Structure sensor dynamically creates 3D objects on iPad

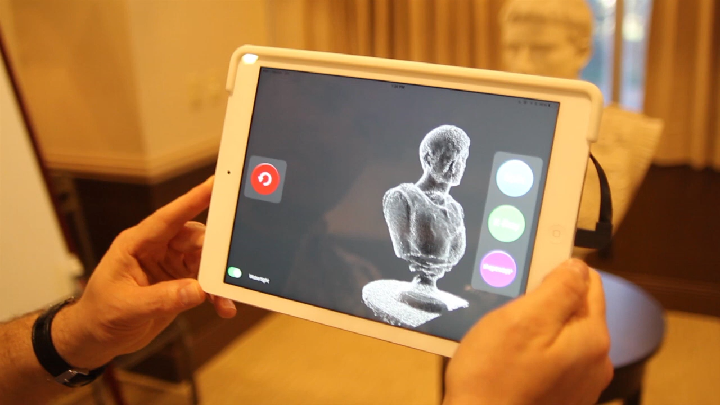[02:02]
Right now there's a few obvious ones that we know about. You know, currently there's a lot of interest in 3D scanning for 3D printing.
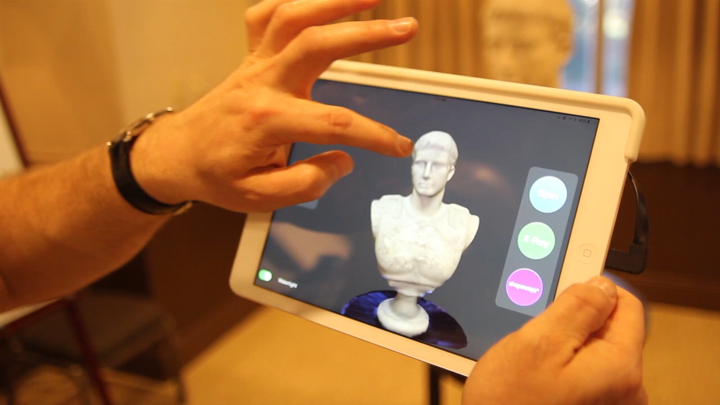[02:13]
Oh yeah, we see we've filled in Caesar's nose there with the water type function. So obviously a lot of interest in 3D scanning for 3D printing, but what we're particularly interested in are some other use cases.